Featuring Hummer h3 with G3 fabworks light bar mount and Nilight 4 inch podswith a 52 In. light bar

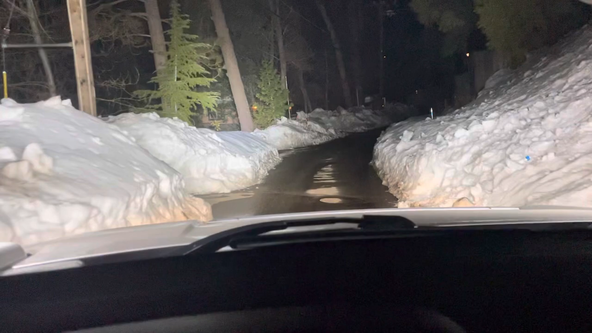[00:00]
We got the 4 inches on, and we got the big light beam on, light bar. And look, this is how it looks without it. This is how it looks with it. Beautiful.